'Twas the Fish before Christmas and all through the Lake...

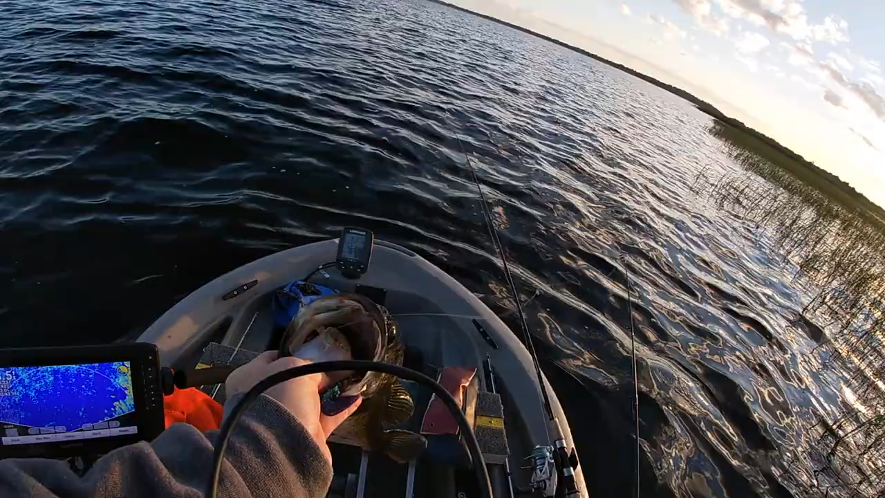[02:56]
Now, that's pretty clear to me that that's probably a female.